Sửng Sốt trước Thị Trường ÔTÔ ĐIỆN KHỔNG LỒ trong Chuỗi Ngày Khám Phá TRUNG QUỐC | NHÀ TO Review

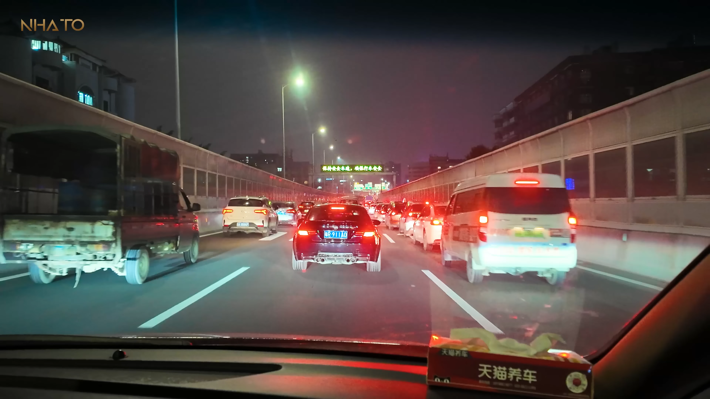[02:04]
Đường phố ở tại Quảng Châu, trên đường từ sân bay về trung tâm thành phố, về khách sạn. Đấy, đường xá rất là đẹp nhưng mà vẫn tắc đường như ở Việt Nam bình thường. Và trên đường thì đa phần 80% là các xe Trung Quốc tự sản xuất, rất ít xe từ các thương hiệu